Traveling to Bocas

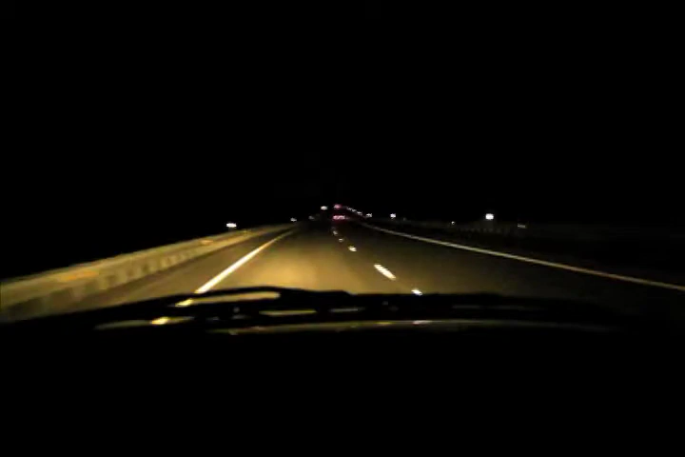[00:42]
Also, she's blinding everyone on the highway with her high beams. She hasn't turned them off since this whole trip. They're the most, like, violent at night. True drivers are the most violent at night between the hours of what? 12:30 and 1:30 is when truck drivers are more violent.